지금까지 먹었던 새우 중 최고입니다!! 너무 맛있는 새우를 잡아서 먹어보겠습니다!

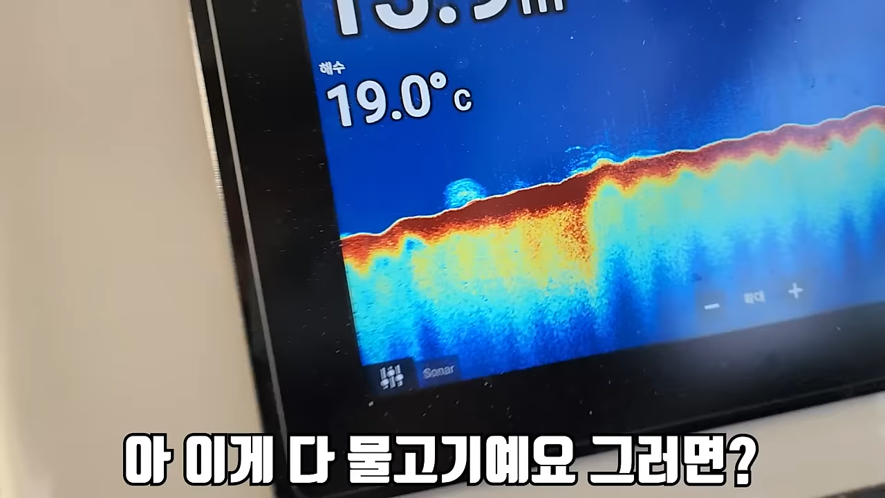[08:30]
On screen: water 19.0°C
어, 여기? 그치. 이건 아니야 이건.
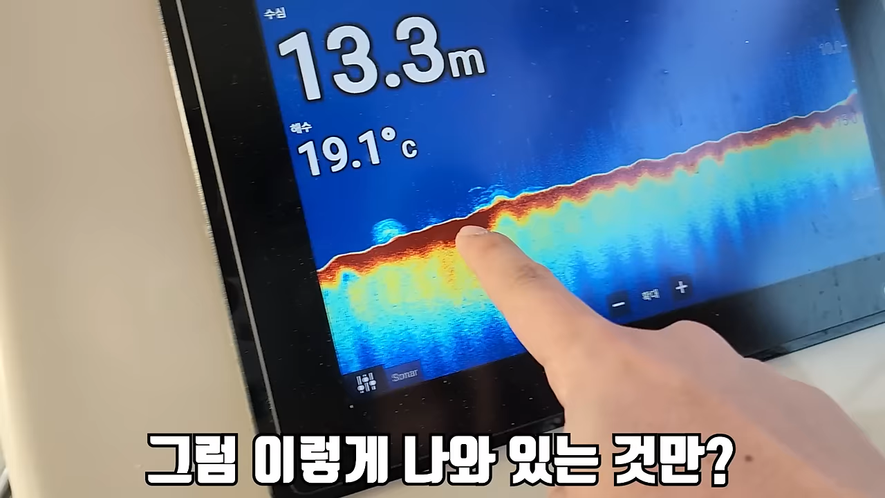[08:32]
On screen: depth 13.3 m, water 19.1°C
그럼 이렇게 나와 있는 것만?
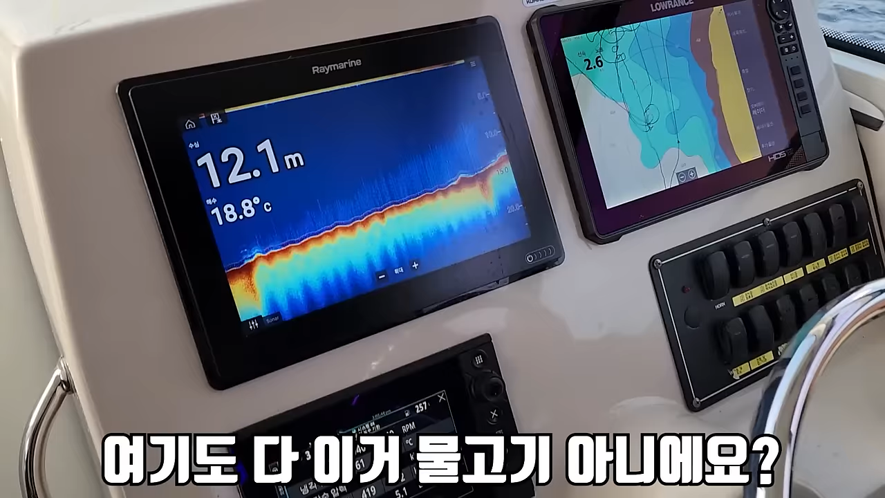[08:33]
On screen: depth 12.1 m, water 18.8°C
여기도 다 이거 물고기 아니에요? 이거 아니야. 아니 뭐가 달라요 형님. 오케이 여기다. 야. 물고기 많잖아. 전혀 모르겠는데요.
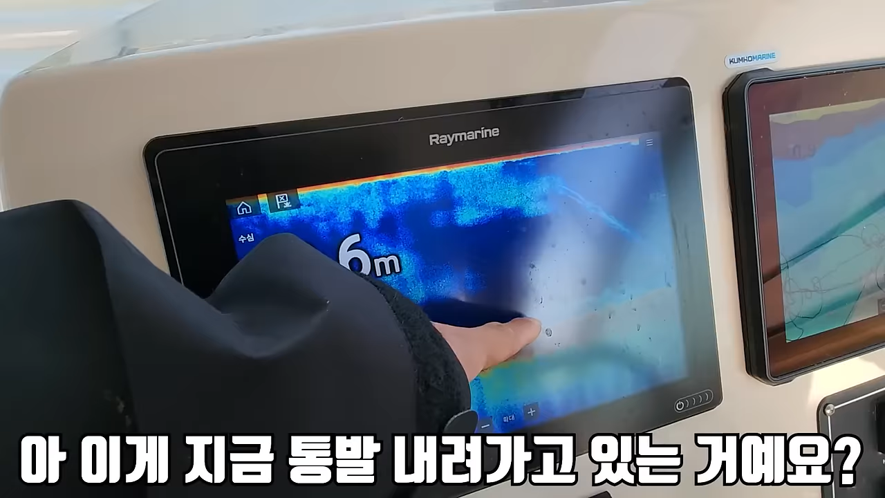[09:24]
아 이게 지금 통발 내려가고 있는 거예요?
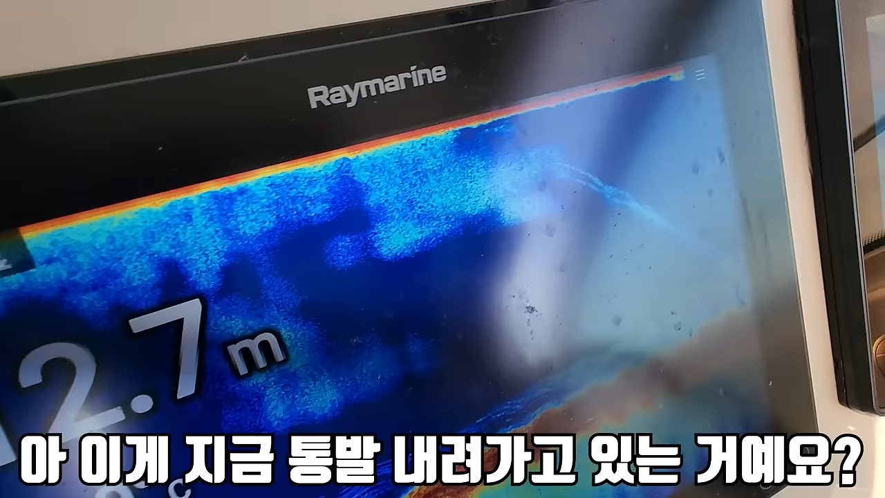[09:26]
이만큼 물고기가 있다는 거야. 우와. 포인트를 체크를 해두고 배를 타고 오는 거지? 그렇지. 아이콘 골라야 돼 이제.
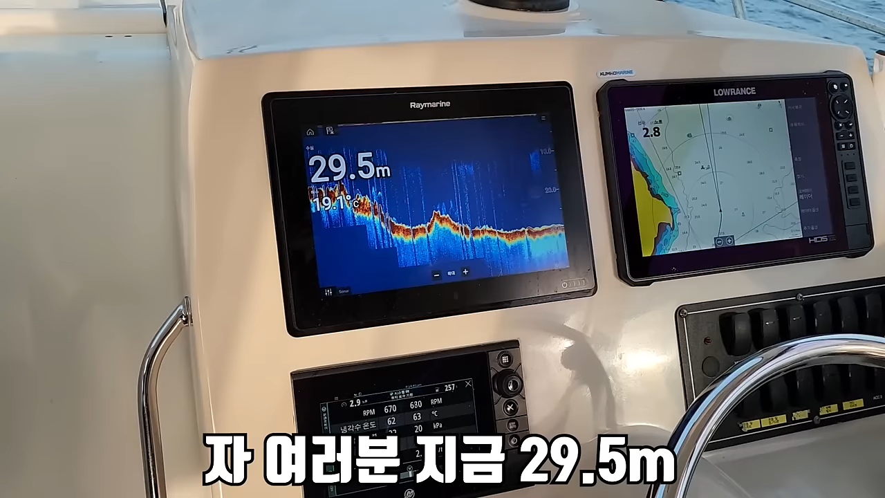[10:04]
On screen: depth 29.5 m
자, 여러분 지금 29.5m 거의 30m거든요.